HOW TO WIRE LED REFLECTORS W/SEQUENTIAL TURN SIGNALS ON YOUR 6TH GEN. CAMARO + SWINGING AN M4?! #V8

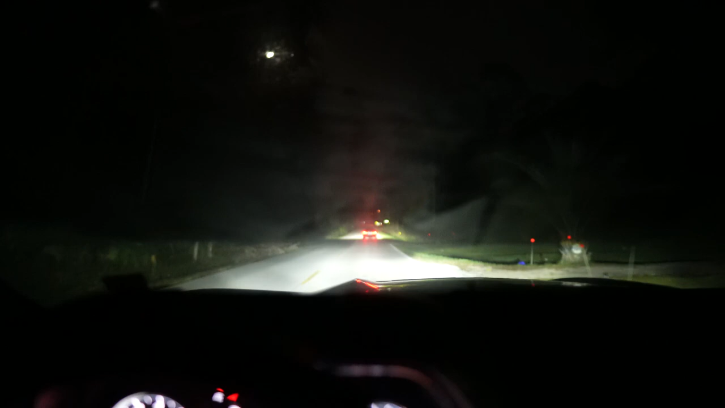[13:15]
on uh south of texas i think past el paso uh-huh
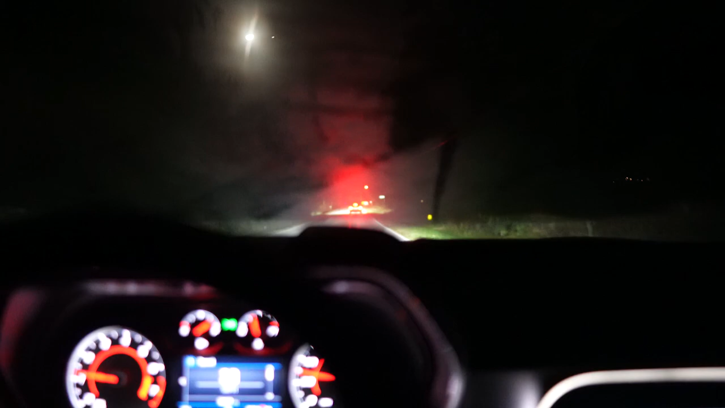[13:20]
uh-huh and yeah so does that that says the university of florida uh-huh and past el paso is that right horse teaching unit hmm